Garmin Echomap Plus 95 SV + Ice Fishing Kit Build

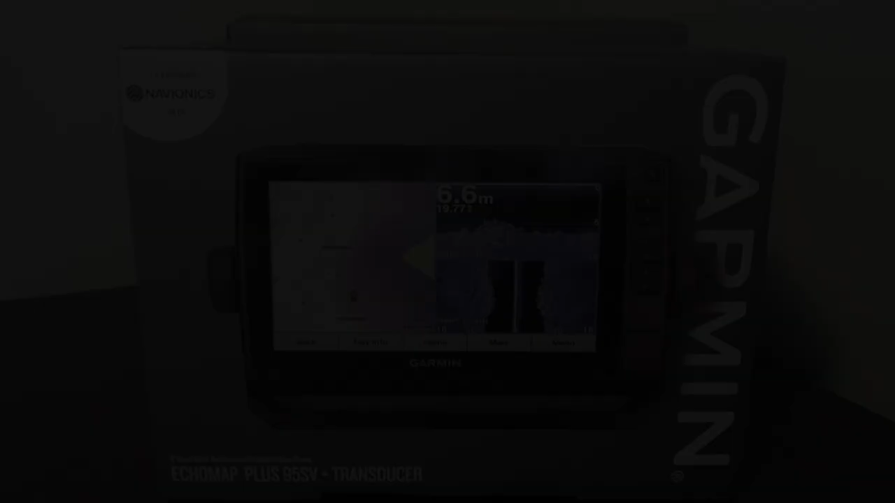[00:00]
On screen: depth 6.6 m
Hey guys, so before you here is a Garmin Fishfinder. This is something a little different for me because I normally don't fish lakes. I normally fly fish in rivers and stuff like that.
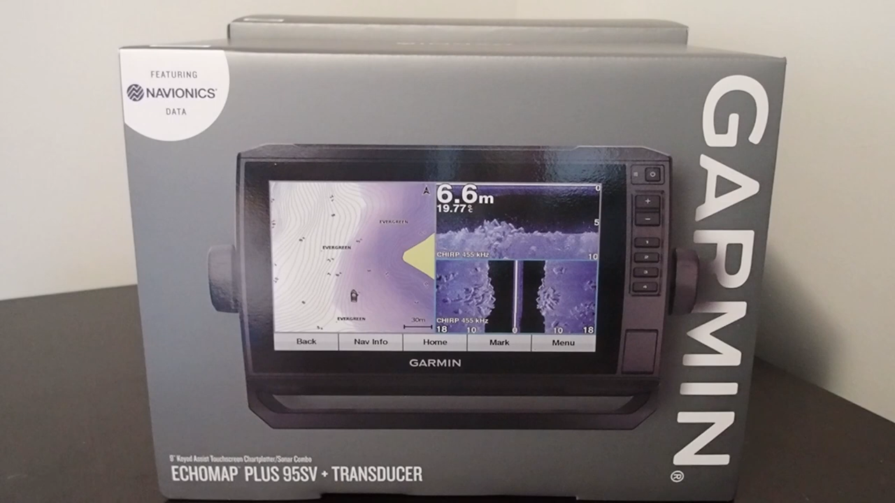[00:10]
On screen: depth 6.6 m
And because on the lake you require technology like sonar and stuff in order to figure out what's in the water, I didn't really bother. But I think I'll now try to fish lakes a little more.
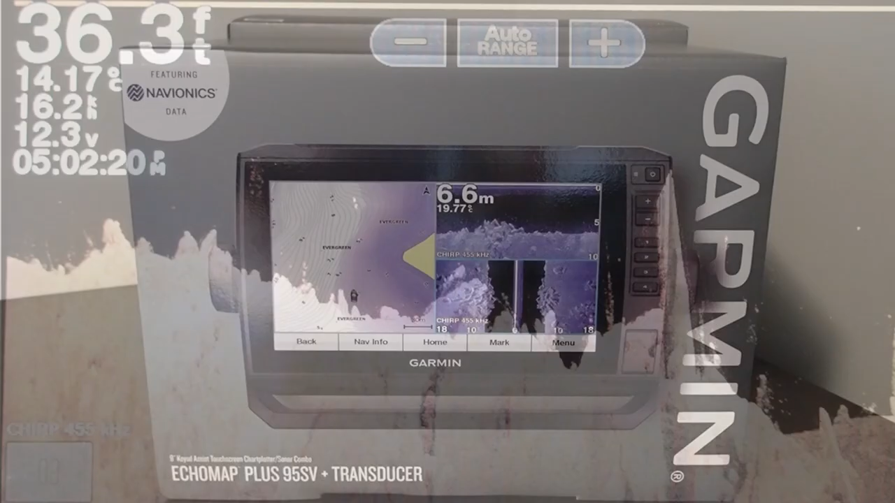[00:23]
So to do that, I got myself a sonar as well. So the things I was looking for in a sonar system was it needed to be portable because I have an inflatable Zodiac and I break it down every time I use it. So having it mounted on the boat would not be an option for me. This unit here is probably the biggest unit you can get that's portable. So I looked at all the other brands, Lawrence and Hummingbird, and I came up with the Garmin. This guy here is actually intended to be mounted on the boat, but there is a kit here that allows you to mount it in like a portable case which you can move around, so that's a must if you want this to be portable.
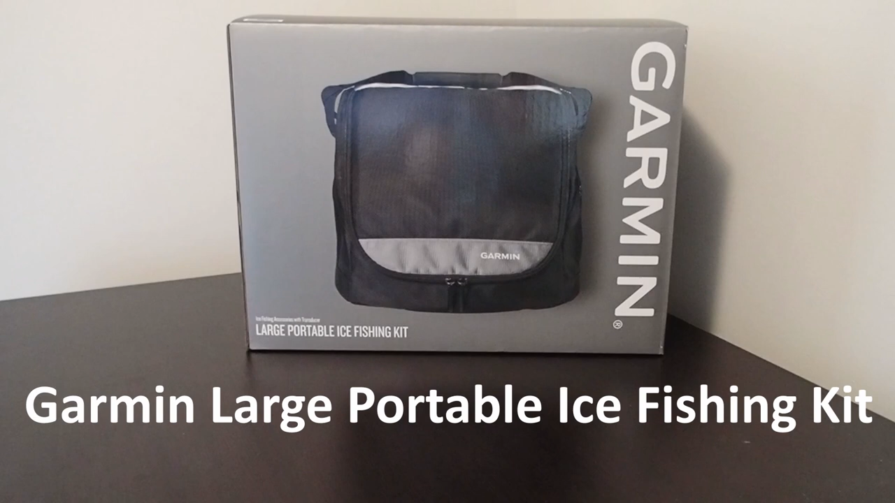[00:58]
Of course you can put it in another bag and buy another battery and stuff like that,
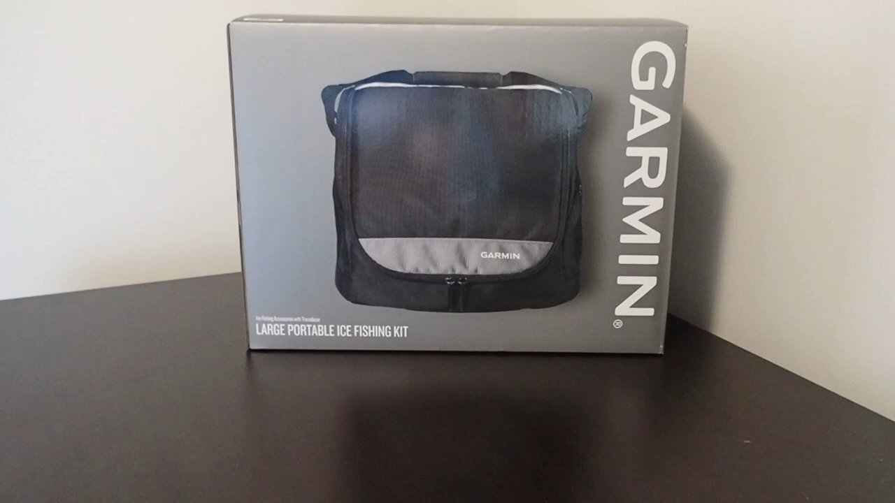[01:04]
but this just made things easier by picking up the kit.
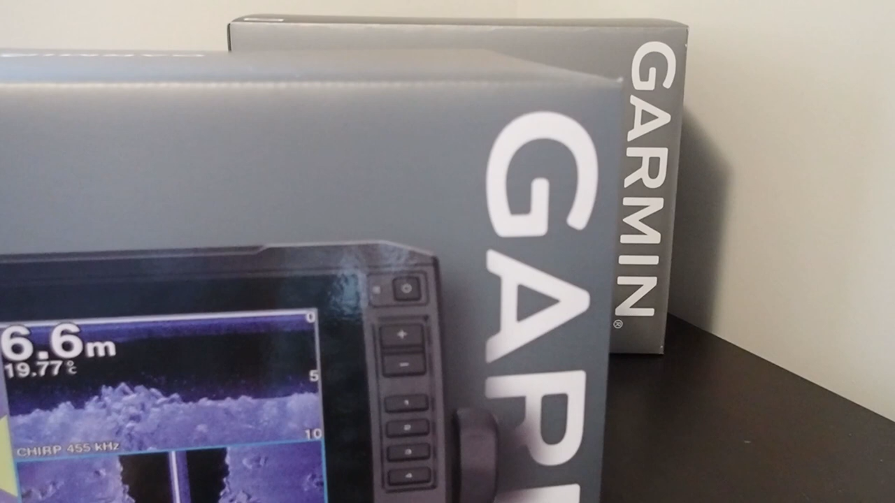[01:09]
So what I also looked for was it needed to have a big screen, because with these fish finders there's a ton of technology in them, there's a ton of information on the screen, so I felt like I needed to see the screen as best as I can.
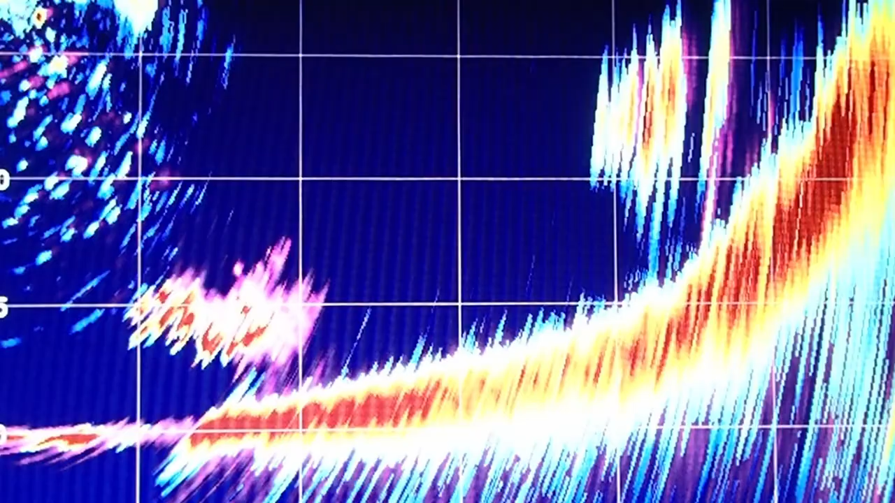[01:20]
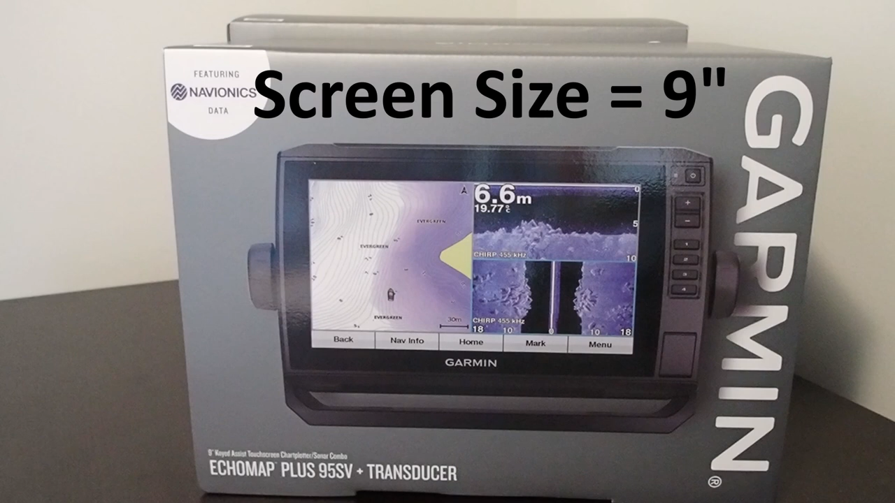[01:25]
So this one here is a 9-inch screen, and because you can see here they're splitting the screen in many different sections, getting the biggest screen is an absolute must for me. 9 inches I feel is gonna be perfect for me, and I can't go any bigger. The next thing is touchscreen.
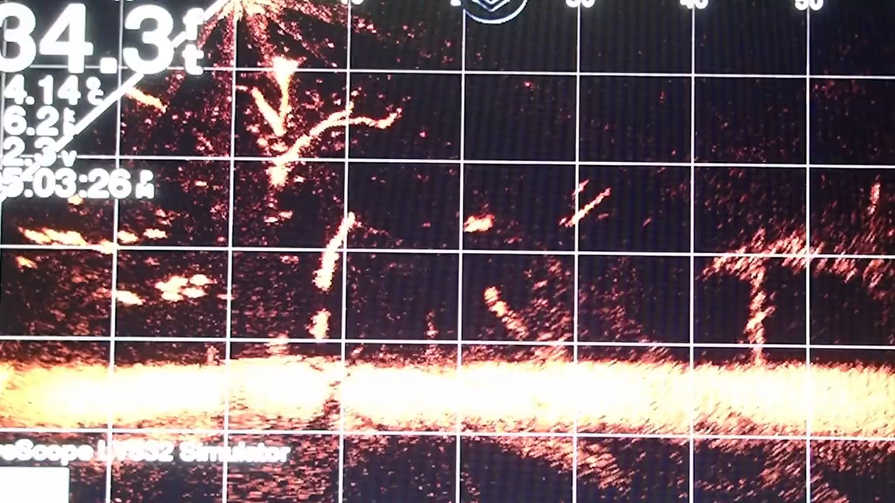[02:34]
On screen: depth 34.3 ft
It's not cheap, but it's probably something I'll add on sometime in the future.
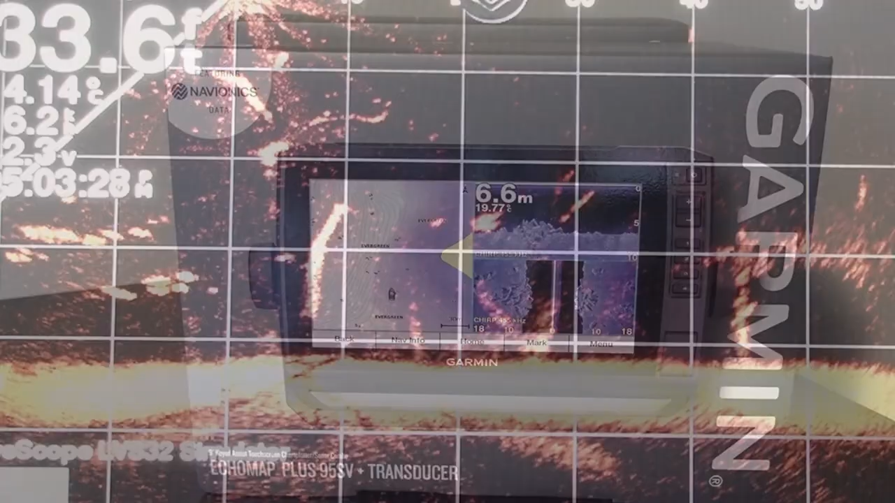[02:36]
Another requirement for me was it needed to have side view. Side view basically lets you see the sides of the boat. So if you're looking for structure and stuff like that, this is exactly what you want. So when I'm fly fishing on the lake,
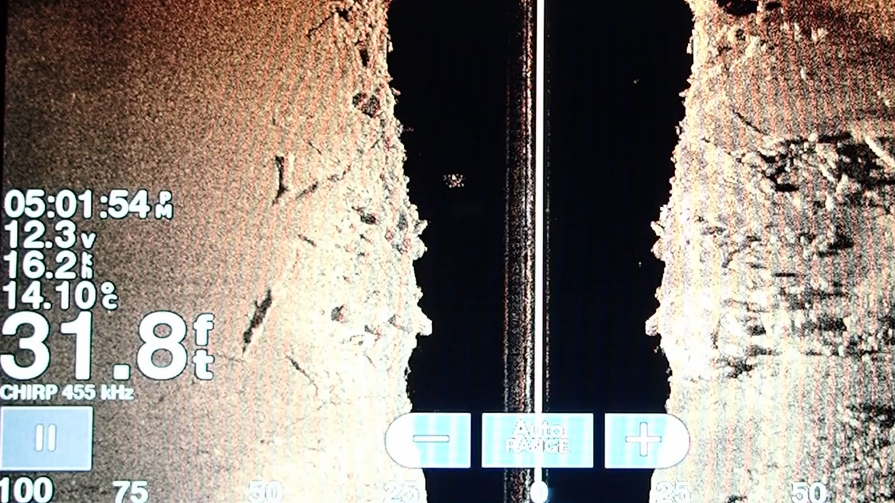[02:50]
On screen: depth 31.8 ft
fly fishing in shallower water, and because the surface of the water is always going to be the same, can't really see it, so seeing the structure underneath is a huge benefit.
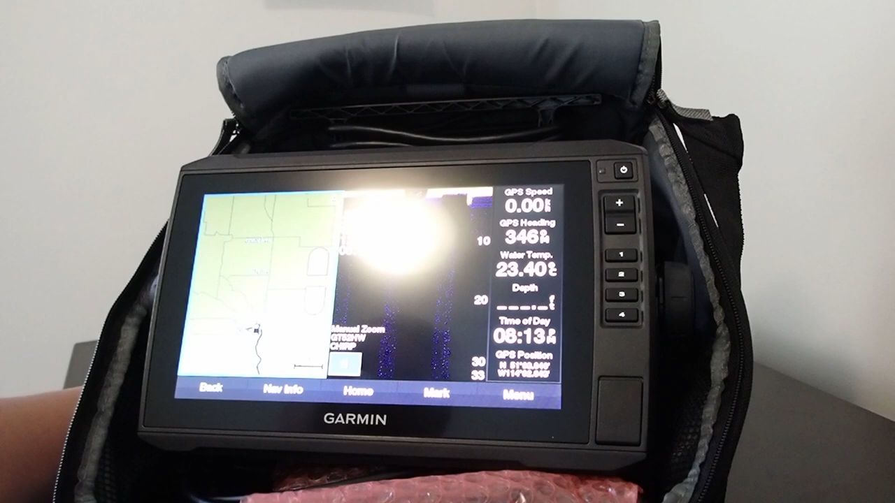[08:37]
I went ahead and wrapped the transducer cable around the back here, along the handle, which is kind of what you're supposed to do. But yeah, I'll give you a peek of what it looks like in here.